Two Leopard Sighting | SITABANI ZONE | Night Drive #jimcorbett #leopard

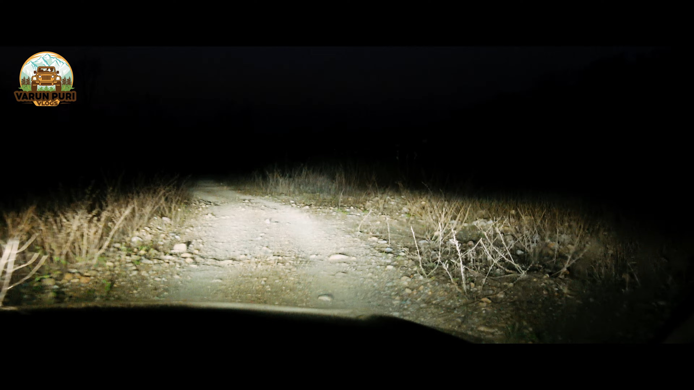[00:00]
तो इस वक्त हो रहे हैं, साथ बज़ रहे हैं, और हम ज़स निकले हैं रिजॉट से, अब यह 200 मीटर का स्ट्रेच जो है, यह क्रॉस करके फिर टू अपसीता बनी की तरफ चलते हैं, अलच सी, अब एक घ्रीट दो घंटे लेके चलेंगे, क्योंकि आट बजे से हैं, तो नौ
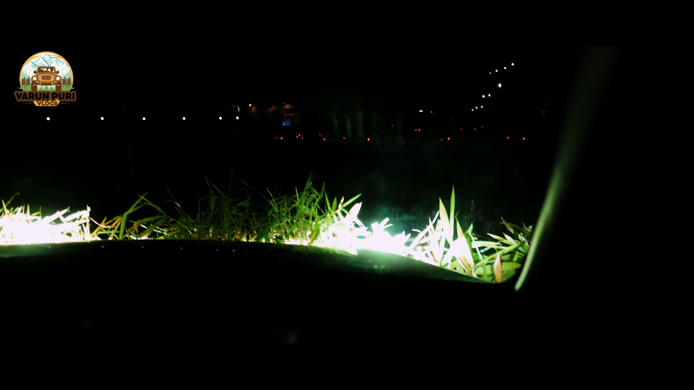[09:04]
सामने लोग तो मुझे दिख रहे हैं डांस करते हुए माहाल बना हुए पूरा